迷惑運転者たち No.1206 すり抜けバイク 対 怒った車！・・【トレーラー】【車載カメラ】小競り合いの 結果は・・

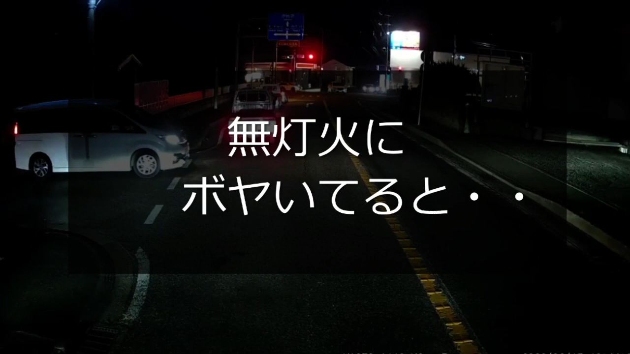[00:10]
あれライトつけなさい、ライト。ん、電気代止められちゃったのか。あ、電気代止められた。いや、ちげえな。いやいや、危ねえぞ、これ、今の。